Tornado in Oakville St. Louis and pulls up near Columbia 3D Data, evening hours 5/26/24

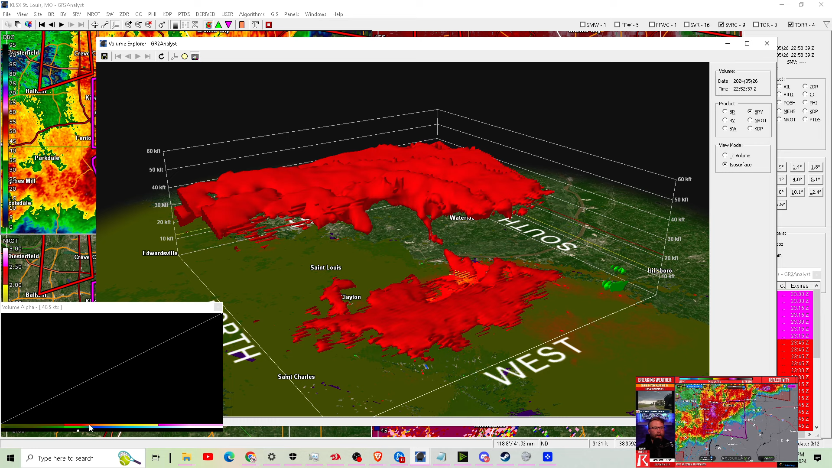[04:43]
you've got to take shelter now this is a dangerous tornado tornado on the ground south of st louis right now we also have tornadoes on the ground up
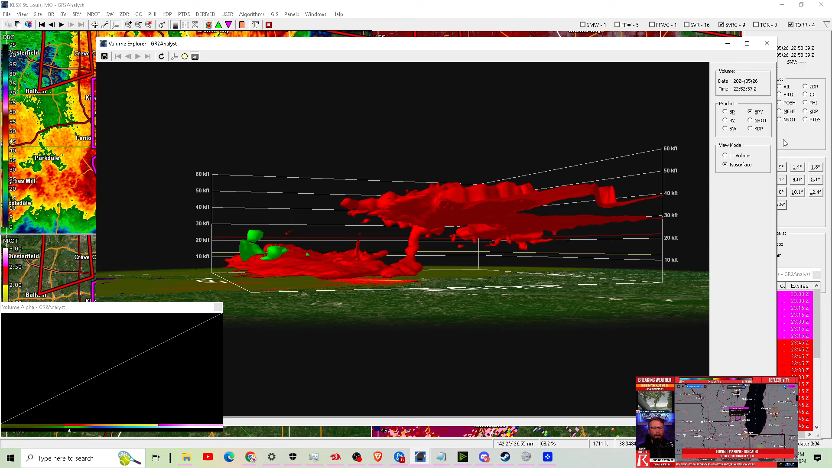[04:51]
here in wisconsin all right a couple of different tornado warnings up here for mcwungo burlington and uh